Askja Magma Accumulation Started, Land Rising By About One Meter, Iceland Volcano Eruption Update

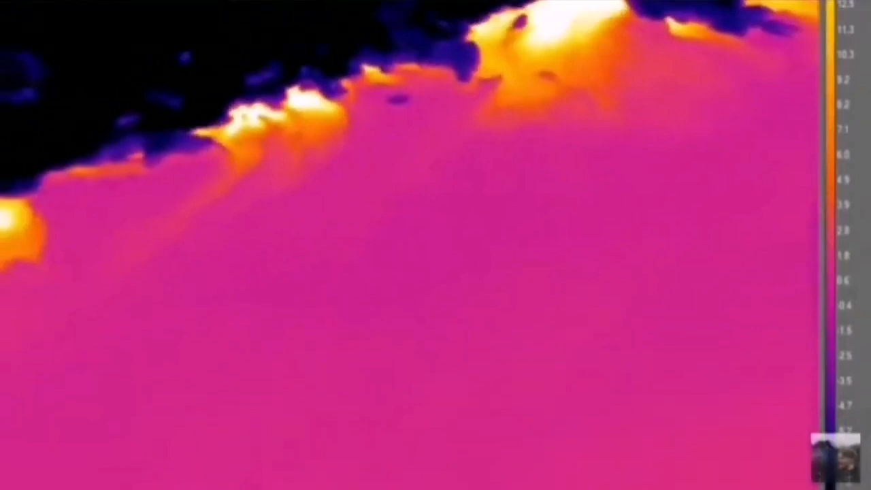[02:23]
And when we use the thermal imaging equipment, we see that the heat source is coming from around the lake, where the fault line is.
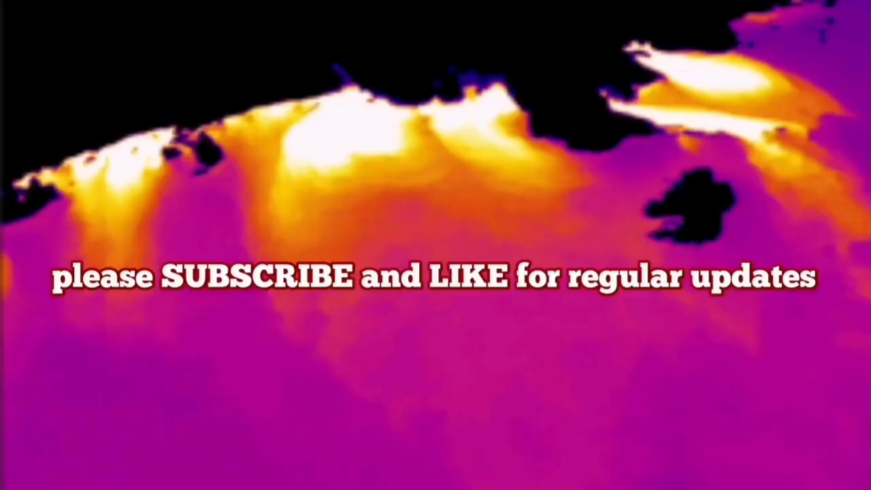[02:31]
These are the white and the yellows showing the most heated areas. So when this volcano erupts, watch out, escape. It is not friendly. Magma is rising in Askia.